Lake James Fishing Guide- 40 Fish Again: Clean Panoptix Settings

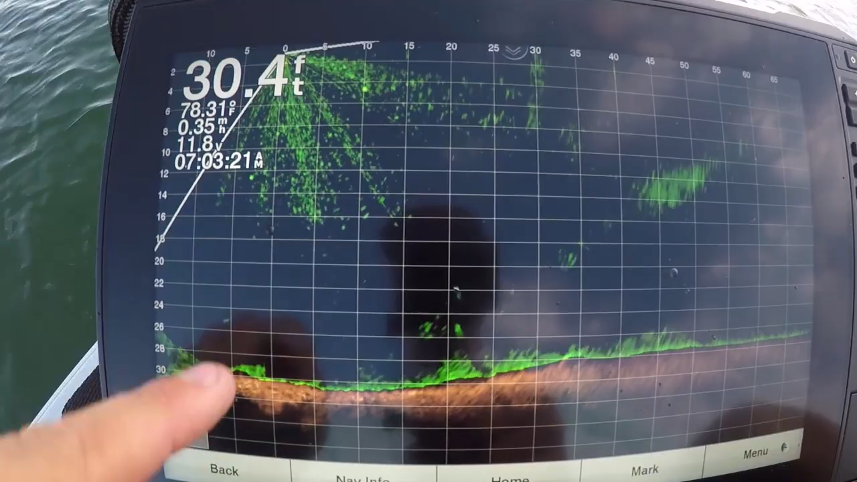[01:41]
On screen: depth 30.4 ft, water 78.31°F
Because that zero is saying it's 0 feet out in front of us, which means everything that's that way on the zero is actually behind the trolling motor. So anything that's, you know, zero that way is actually out there.
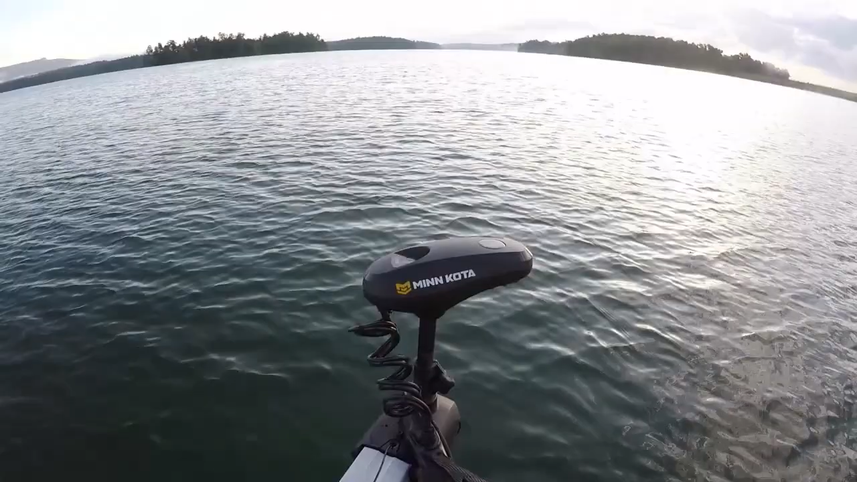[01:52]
And then this is showing that way. So a lot of times if I see something here on the back side of us, I can turn the trolling motor like that,
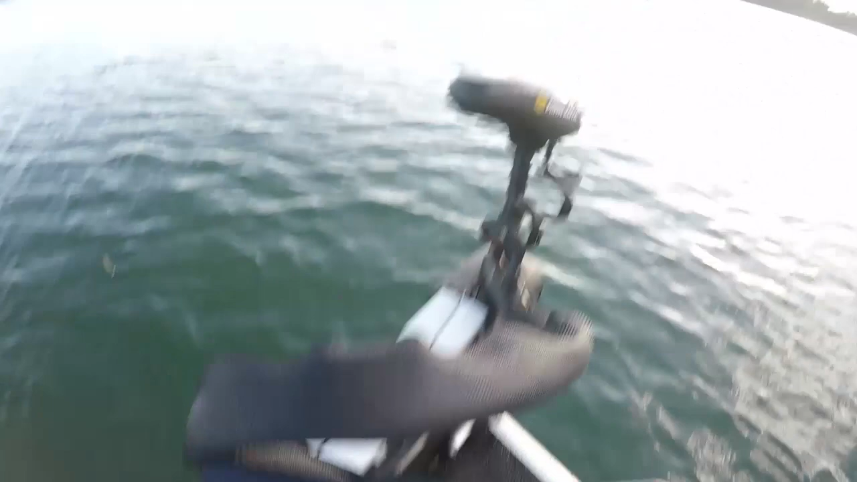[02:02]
and now it'll be on the forefront of the screen. So, you know, like I said, there's some bait.
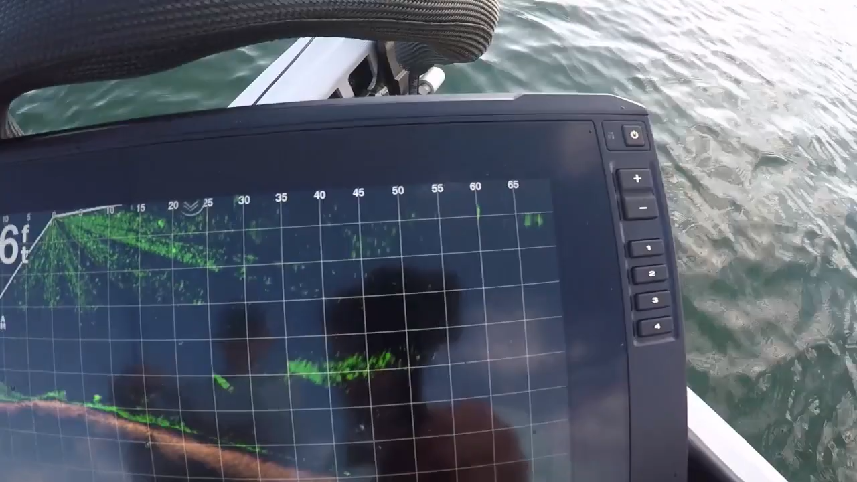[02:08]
You can see some bait there in the top corner. And there's some fish right there. There's a dang good one.
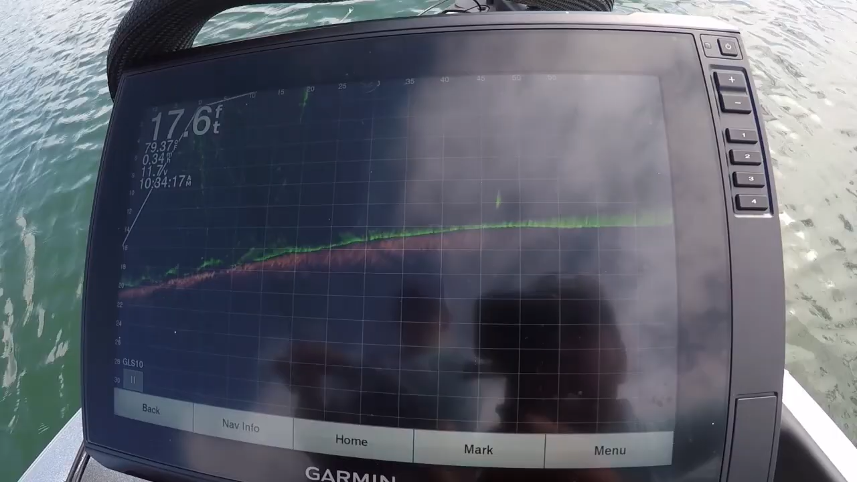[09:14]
On screen: depth 17.6 ft
And we just keep scanning. And I'm just turning that trolling motor head ever so gently, right?
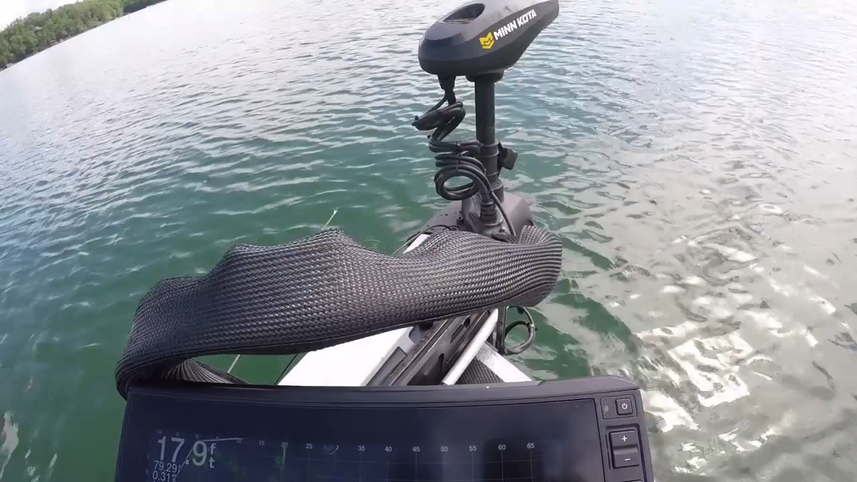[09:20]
And I'm just looking for fish. There's a little school of them. Right out there.
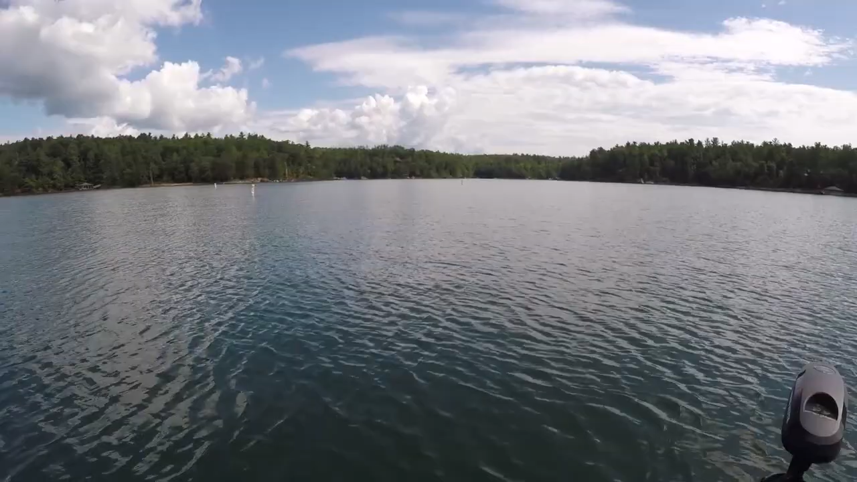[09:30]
You know, when these fish are coming up, you can get on them, throw top water on them, but then they go down and you're like, oh dang, you know what? What in the world do I do?
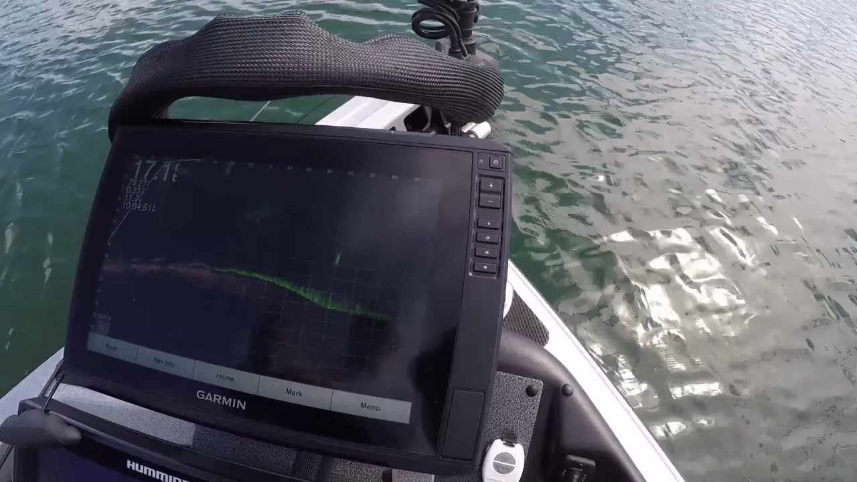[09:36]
There's that fish right there. God, it looks like he's following your drop shot.
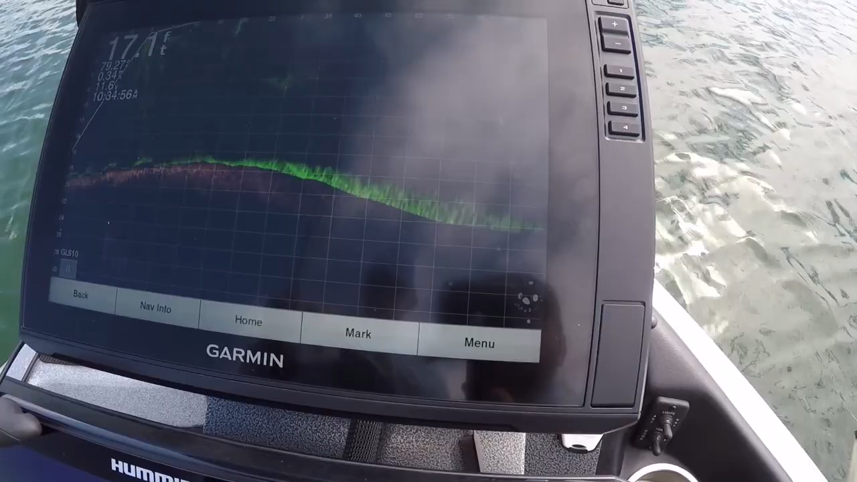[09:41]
But, you know, this is a great example of like just another reason why Panoptix is so good. You can get on those fish when they're schooling, but where do they go when they're not schooling? You know, and now you can keep an eye on them.
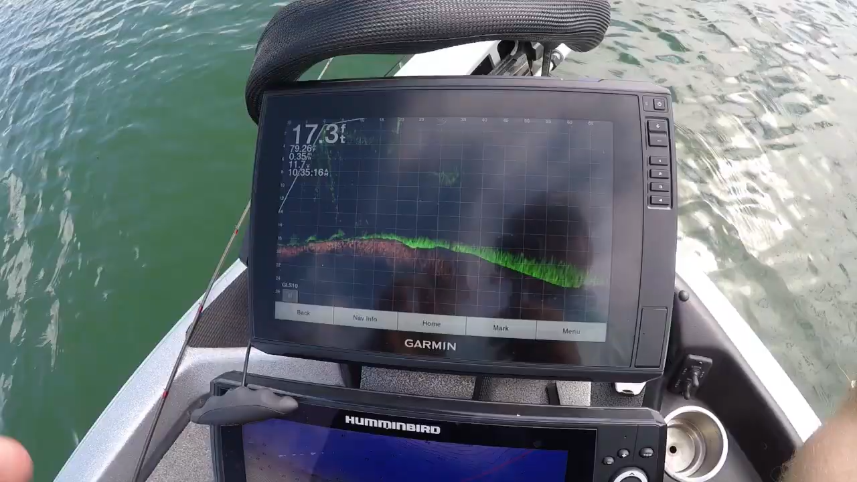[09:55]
talk about settings for the Panoptix. A lot of guys have been asking questions about, you know, what settings am I running and what settings do I look for.
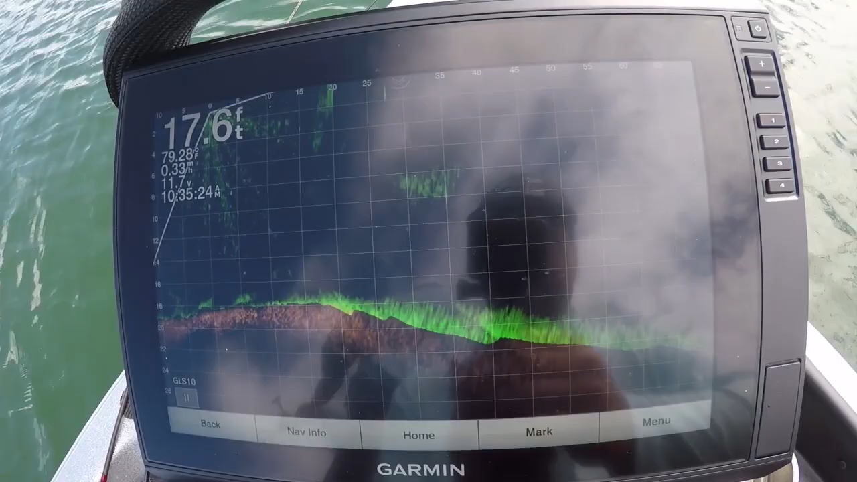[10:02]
On screen: depth 17.6 ft
I set up Ron's Panoptix just like your boys. So his Panoptix looks just like mine,
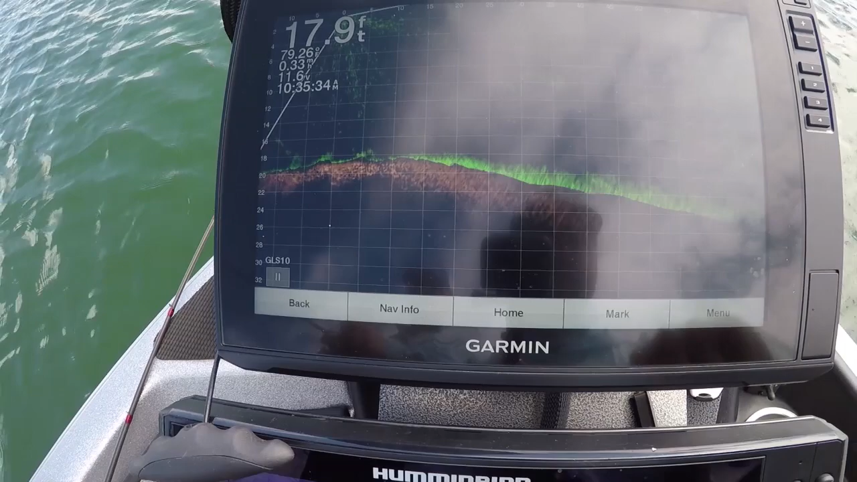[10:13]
but when I go to menu and go to sonar setup,
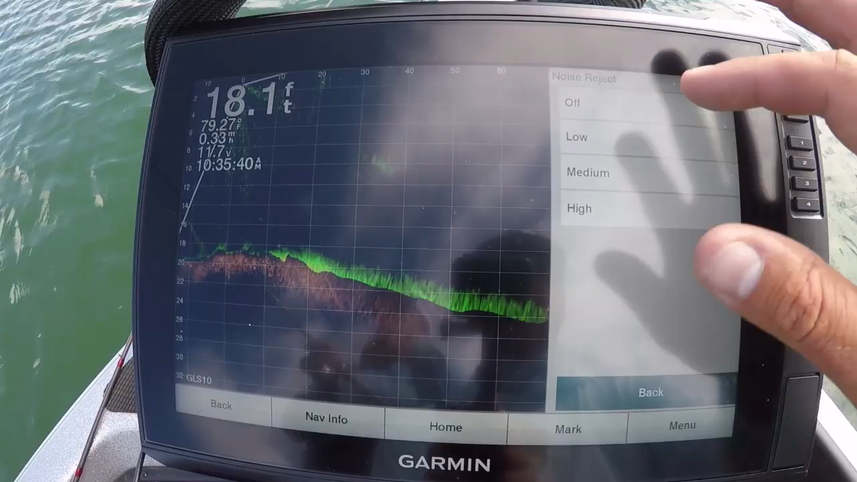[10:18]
On screen: depth 18.1 ft, water 79.27°F
what I like to do,
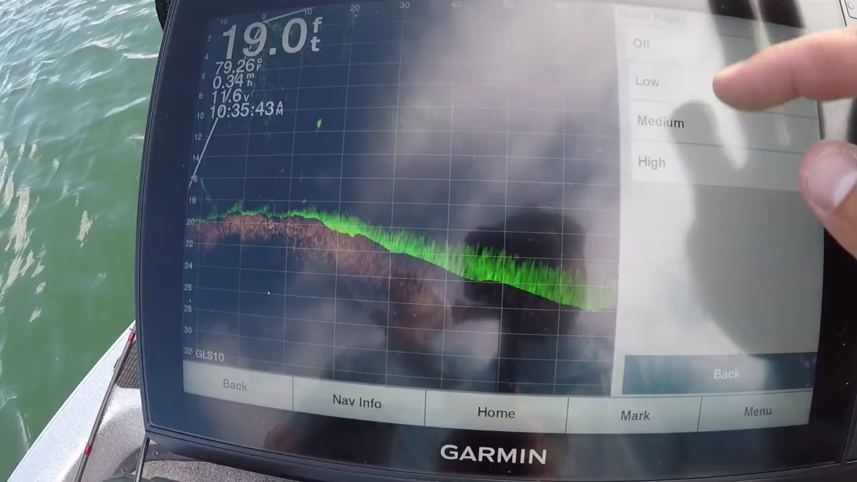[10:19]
On screen: depth 19.0 ft, water 79.26°F
or turn up, put, make it on high, it makes it so much clearer. So watch this.
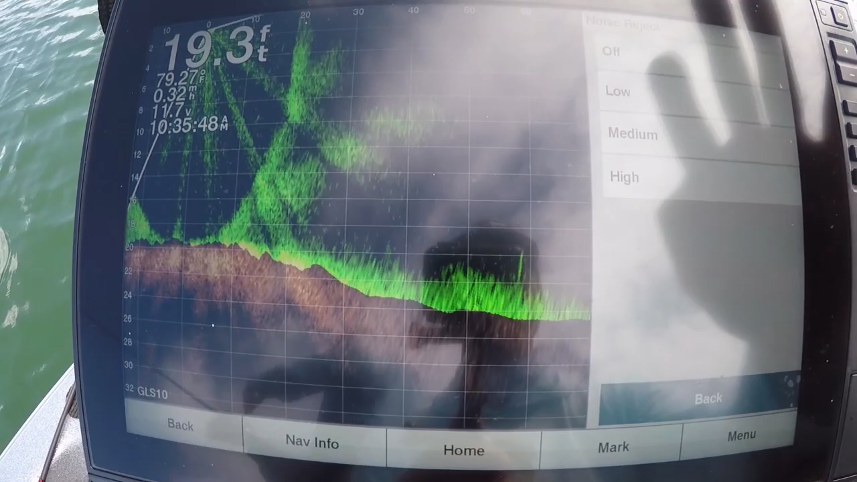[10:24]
On screen: depth 19.3 ft
If I hit off, look, there's just so much going on, and you've got interference and just kind of all kinds of crazy stuff.
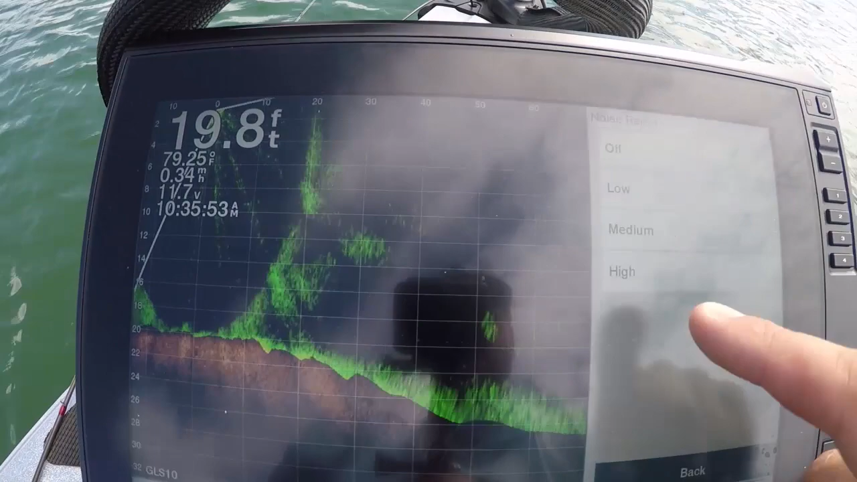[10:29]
On screen: depth 19.8 ft, water 79.25°F, speed 0.34 mph
So I make sure I turn this on high. I want a clear image, so I'm going to hit high.
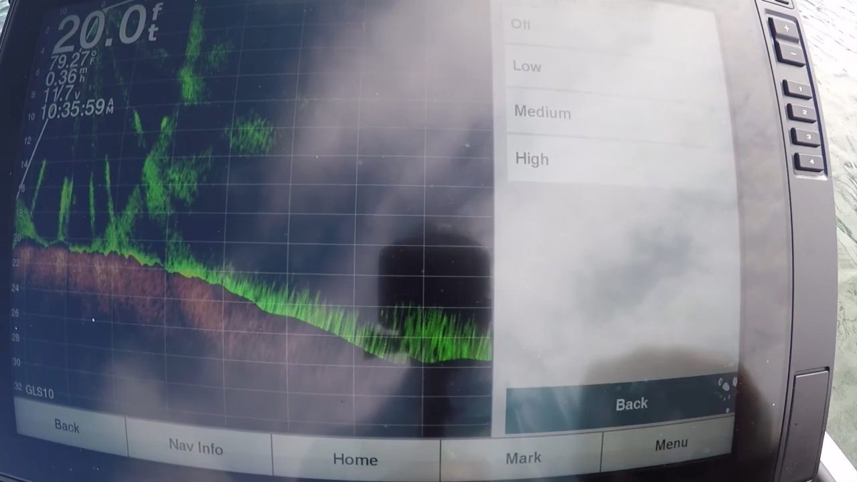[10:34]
On screen: depth 20.0 ft
There you go.
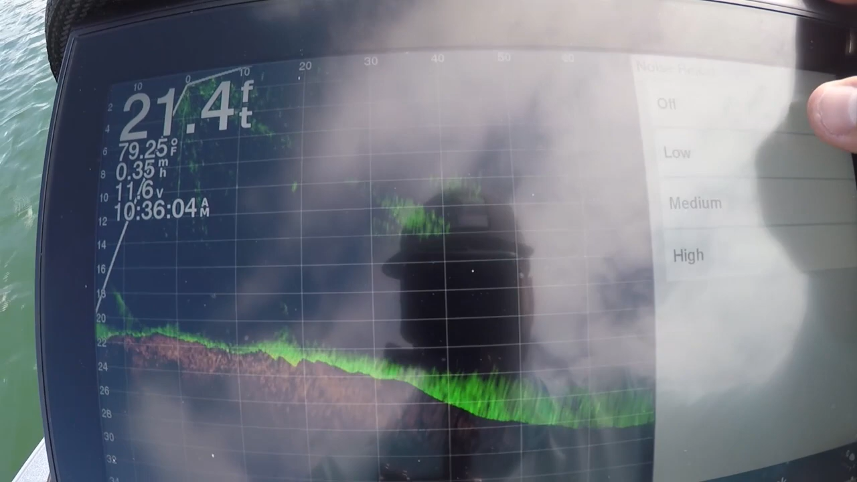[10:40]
On screen: depth 21.4 ft, water 79.25°F
I'm going to hit high, and you can see from off to high how much it cleans up the screen.
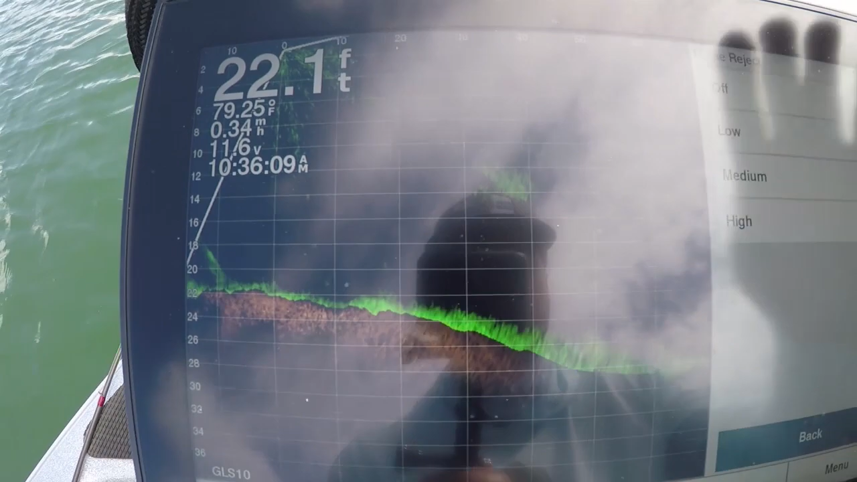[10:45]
On screen: depth 22.1 ft, water 79.25°F
So I put it on high. TVG, I run off.
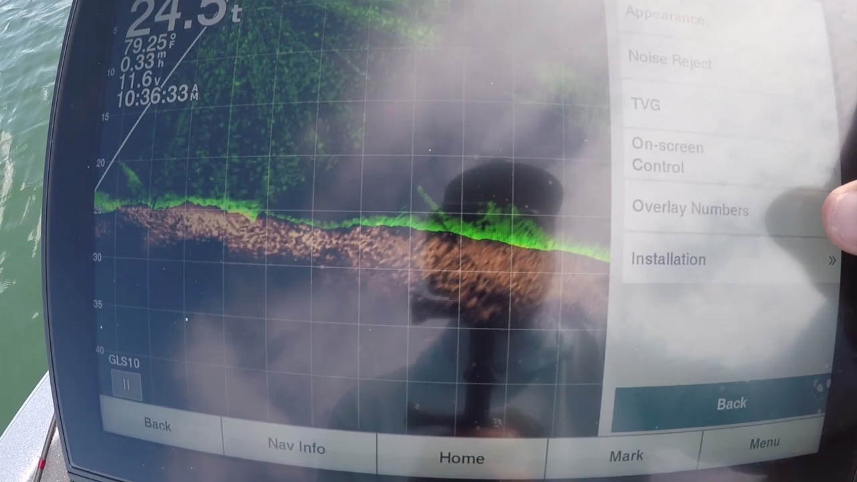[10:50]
On screen: water 79.25°F, speed 0.33 mph
I like the overlay numbers, especially out here on the grid lines,